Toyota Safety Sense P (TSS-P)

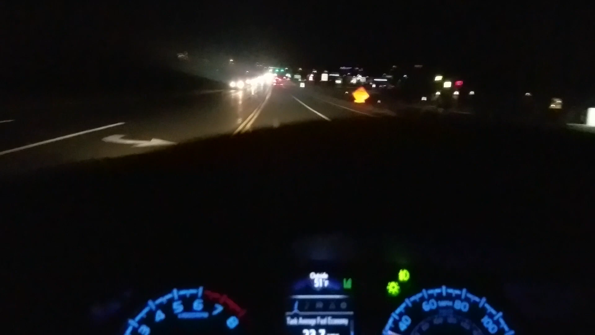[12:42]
if i turn them on it's going to show auto but the camera does sense a bunch of cars in front of me so it's not actually going to turn on the high beams which is really neat so
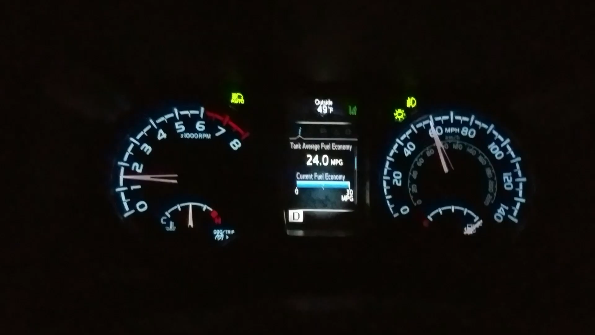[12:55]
even with the auto high beams on and just
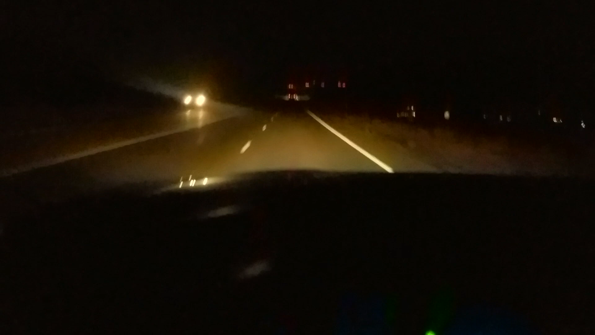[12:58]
a few cars in front of me it is still not going to turn on
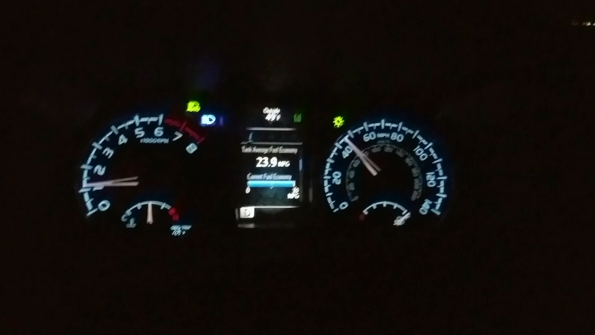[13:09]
so as you can see there's no cars in front of me
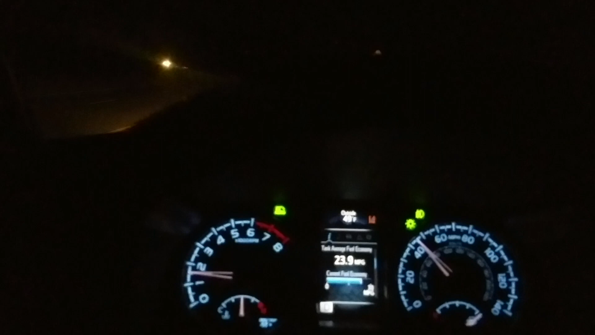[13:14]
and then right when those cars show up over there it turns right off and i've never had anyone flash their high beams at me
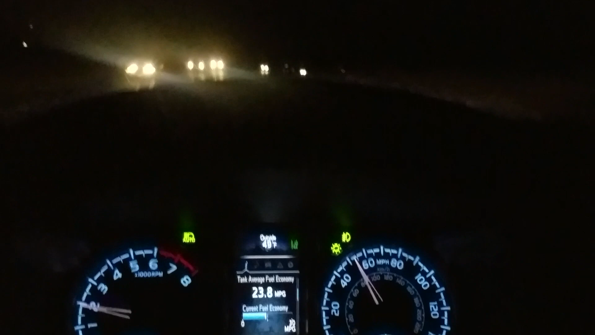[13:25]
because the truck is too late turning the high beams off it's
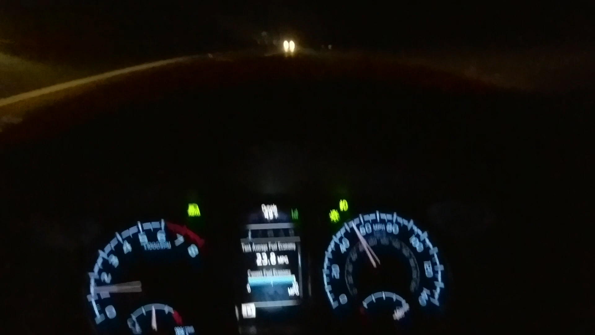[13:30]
actually pretty impressive definitely enjoy it there